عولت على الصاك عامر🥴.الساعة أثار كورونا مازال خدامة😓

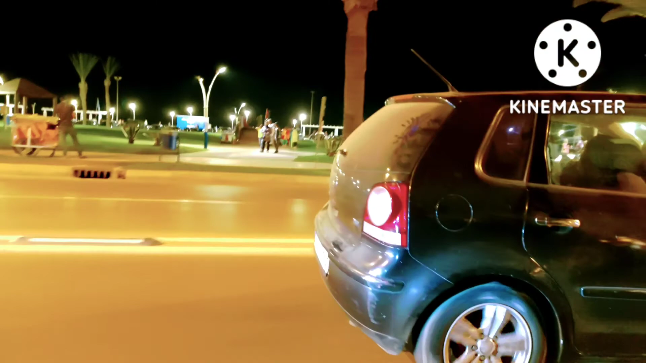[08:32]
رائع في الليل بالاضواء ديالو بسميتو كورنيش ديالو، غزال غزال، انتما تشوفوا في الفيديو هنايا، يمكن حتى الصوره ما كتعطيش الشكل الحقيقي، ماشي بحال كتشوفها بعينك نيشان،